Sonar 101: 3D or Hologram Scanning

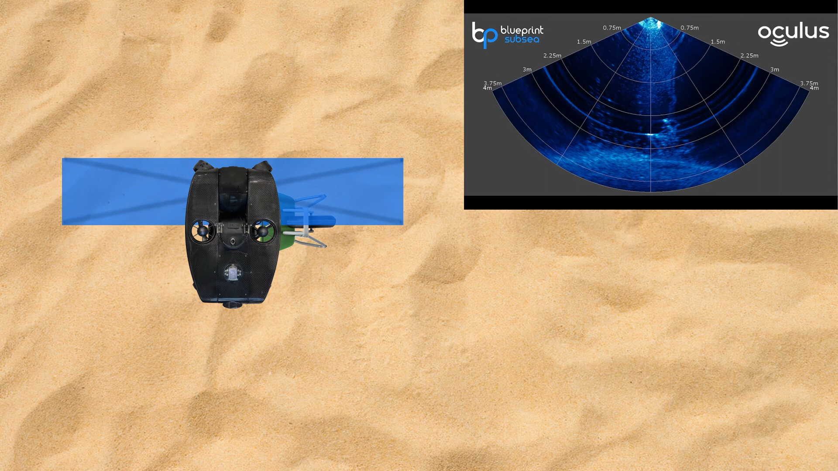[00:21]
Once again, we see here that the sonar display in the top right corner is actually not the one from the Deep Trekker bridge controller, but it is the one from Blueprint Subsea's program called Oculus Viewpoint. You can see that in the program we've inverted the cone so that we can have a more accurate representation of the way that we are aiming the sonar.
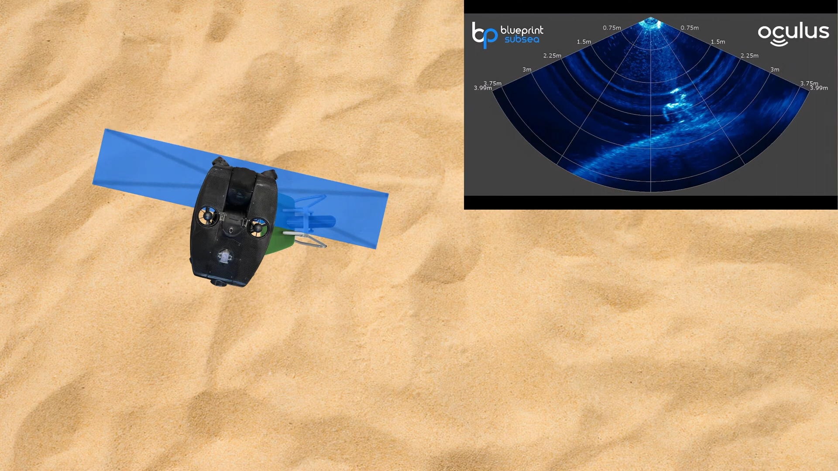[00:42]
This way we are not having an image represented that is upside down. As the ROV spins, we get a really good look at that three dimensional or holographic style image that I was talking about earlier.
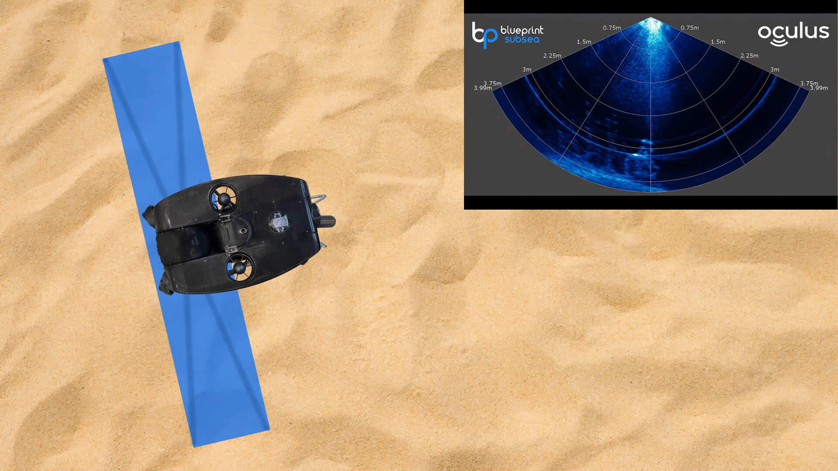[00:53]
While not exactly the same, I kind of like to think of this concept as an invisible revolving door or a full body scanner at an airport.
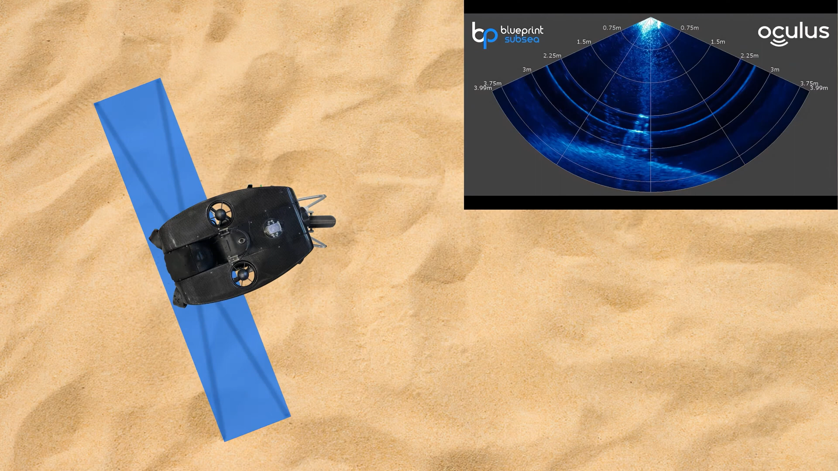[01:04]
As the acoustic waves rotate, they are constantly scraping the front edge of different parts of our target, therefore giving us that illusion of a three dimensional hologram.
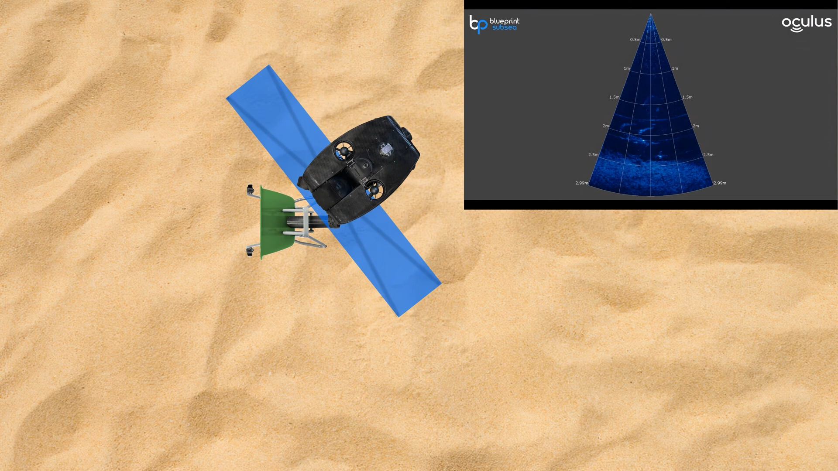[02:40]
This angle shows a great example of kind of a spotlight effect for the shadowing there. So, since we are above the target shining down on it,